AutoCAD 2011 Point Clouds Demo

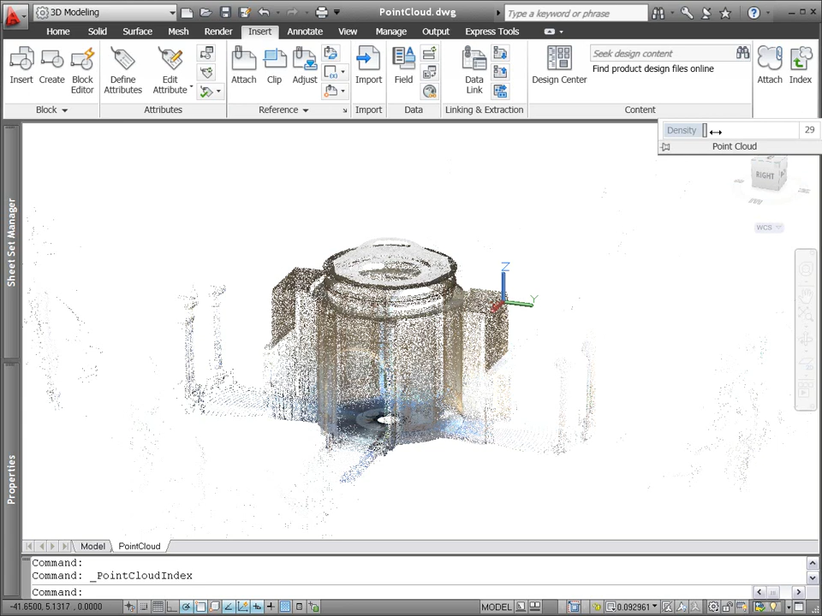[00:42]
You can attach a 2 billion point file adjusting the density of the point cloud as needed.
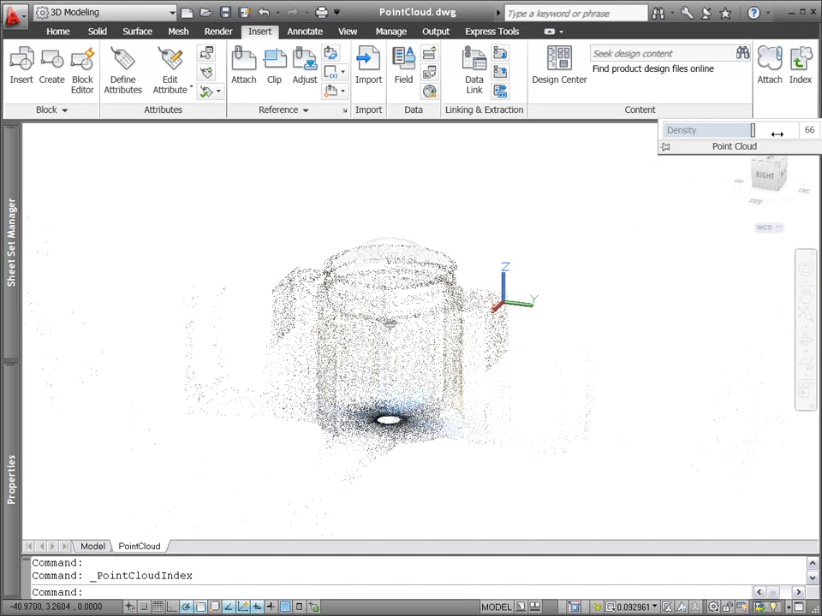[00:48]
AutoCAD will display up to 1.5 million points at any one time, and as you change the view, AutoCAD determines which points to display.